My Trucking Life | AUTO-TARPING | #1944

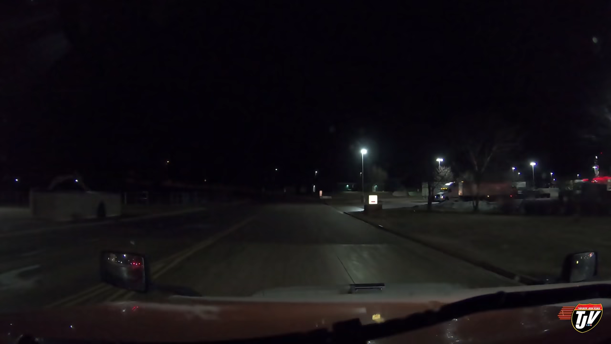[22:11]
well it's raining a little bit here in most in wisconsin wisconsin but that's okay
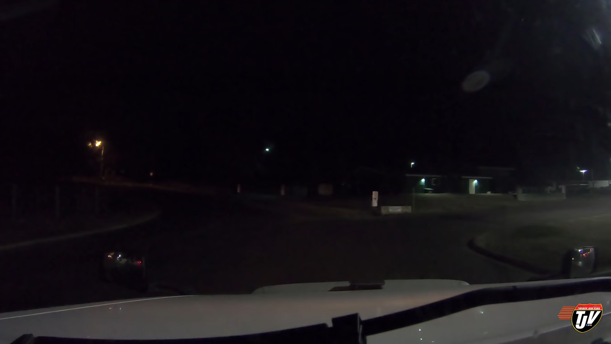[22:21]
we're gonna find ourselves a parking spot here at the quick trip exit 69 on i-94
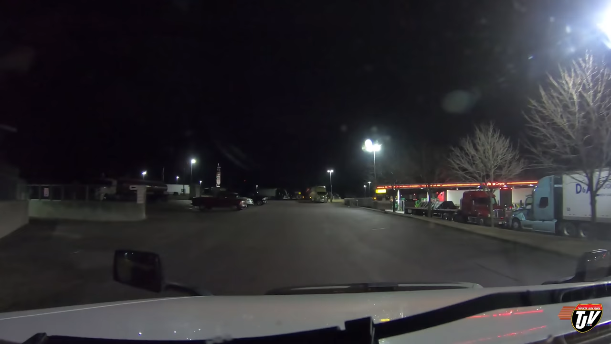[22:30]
and we'll call it a day it's been a long day i have 40 minutes left till my 14-hour day is up so by the time i get finished here it'll be a 13 and a half hour day how many hours did you work today did you do more than me oh boy it
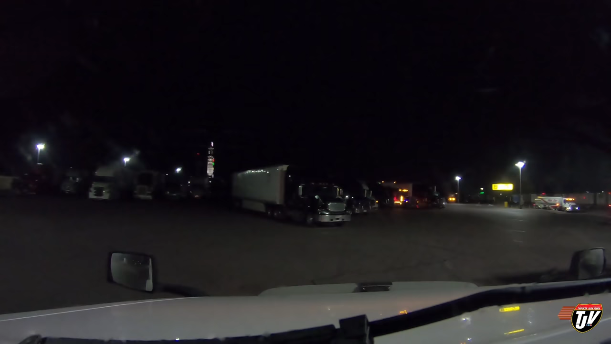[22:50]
looks pretty full here oh no i hope there's parking here somewhere i didn't think it would be full i think i filmed quite a bit today i think today's vlog will turn out to be pretty